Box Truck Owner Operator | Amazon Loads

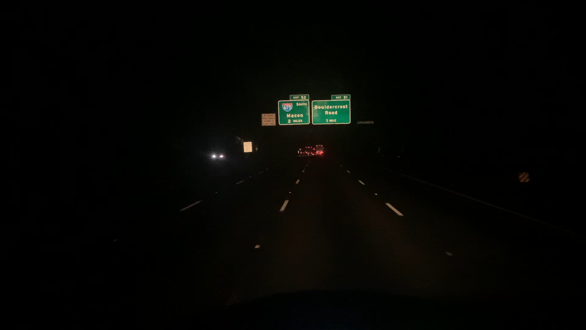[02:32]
All right, guys, we are on route to our destination. We are, I'd say, approximately about maybe another 15 minutes or so, 15, 20 minutes to our destination. We're going to pick up and probably not going to be able to record while I'm at the Amazon facility.
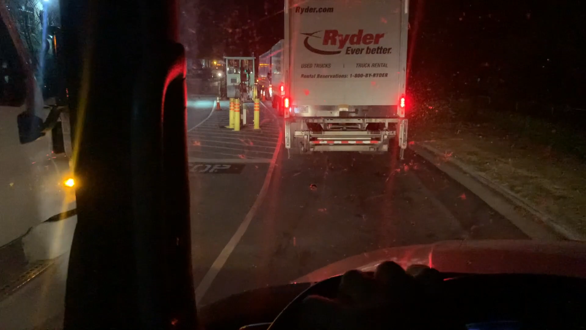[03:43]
So, yeah, this is kind of what it looks like when you're checking in. You just get in line. And then when you get up to the guard shack, which is right there,